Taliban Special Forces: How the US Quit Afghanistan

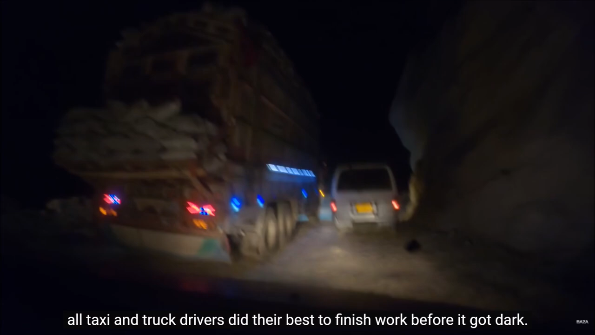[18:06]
Таксисты и водители фур старались завершить маршрут до того, как стемнеет. А это последний крупный пост талибов перед въездом в столицу.